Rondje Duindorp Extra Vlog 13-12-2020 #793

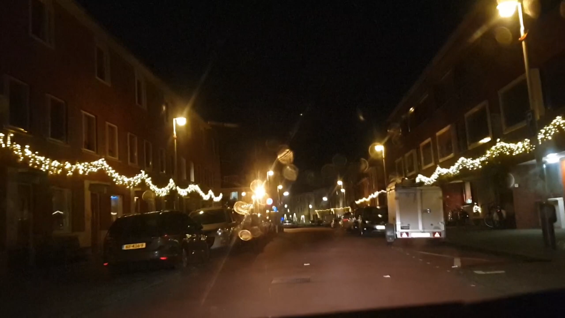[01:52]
Kijk eens. Sorry. Sorry. Wauw, wauw, wauw.
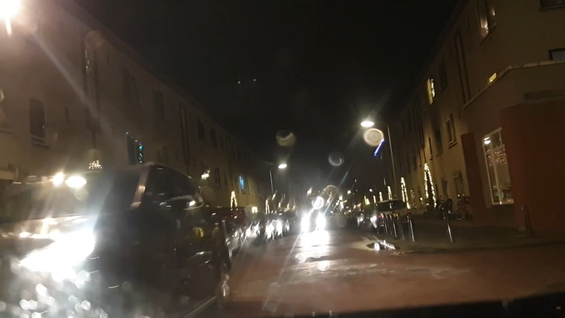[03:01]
Dat pak je in de koppeling maar. Maar... Je kan echt wel achterrijden hoor. Zolang je... Kijk, en hij kan jou gewoon zometeen inhalen. Is niks aan de hand. Wauw, dit is gaaf hé. Daar is het nog mooier ook hé. Wauw. Dit hebben ze mooi gedaan hé. Ja. En die winkelstraat. Ja, dit is dus die winkelstraat waar we nu op uitkomen ja.
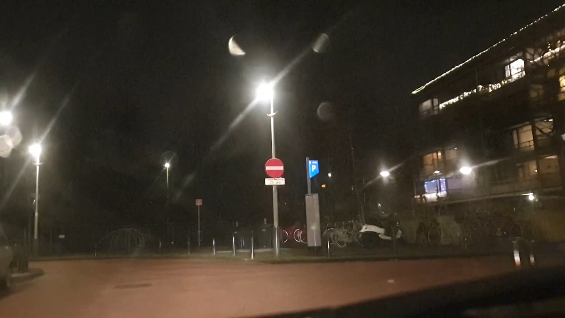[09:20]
Ik kan hier wel in. Oh, wauw. Nog meer. Wauw. Laten we hem even zo, want daar is toch niks. Laat je die auto eerst. Hier rustig stilstaan, want dan zie je heel smal. Dit red je anders niet. Twee auto's.
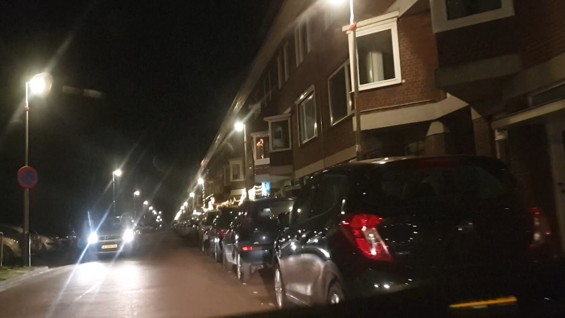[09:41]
Je bent een beetje dicht op. Dan lijkt het een beetje van beter. Wauw. Compliment, hoor. En voor Duindorp. Oké. Oh, wauw. Ik kreeg dat de bovenaan wel af. Wauw. Het is magnifico. Deze hier. Even kijken. Ja, deze is mooi. Echt. Hoe zit ik erop? Ik ben af en toe negen minuten aan het filmen.